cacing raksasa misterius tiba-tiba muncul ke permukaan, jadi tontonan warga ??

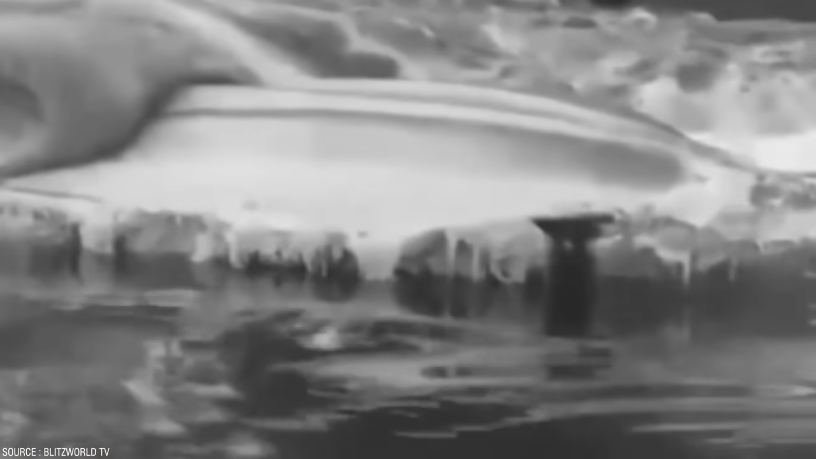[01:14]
Makhluk sepanjang 49 kaki atau 15 meter dan berat sekitar 35 ton tersebut diduga sebagai cumi-cumi yang mati tiga hari sebelum ditemukan.